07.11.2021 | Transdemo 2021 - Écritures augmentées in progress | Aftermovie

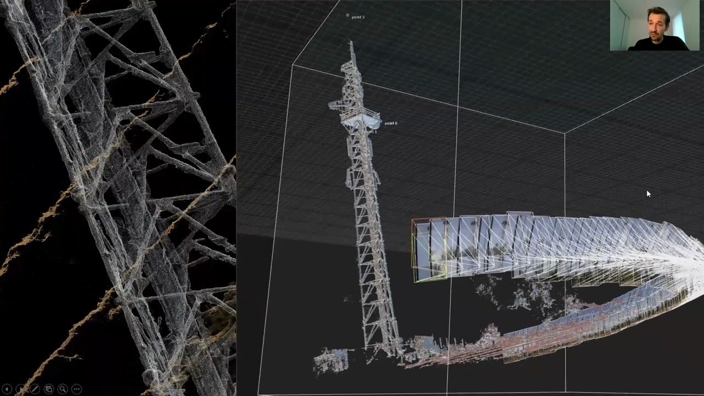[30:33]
Parce que bon, il faut savoir que la photo, c'est quand même l'élément qui a permis c'est l'élément clé de la cartographie.
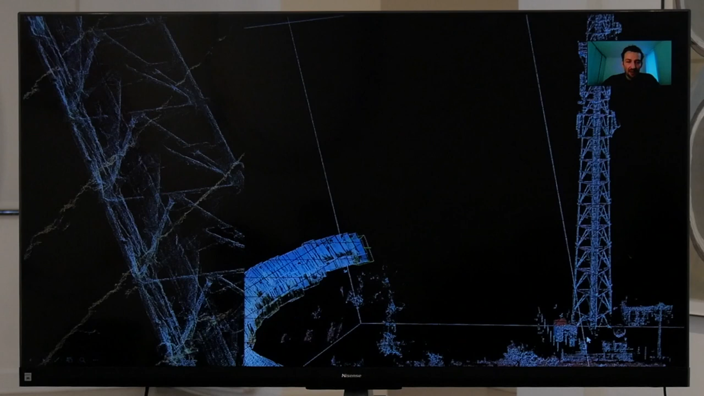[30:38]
Et bon, aujourd'hui, avec la photogrammétrie, donc qui est une technique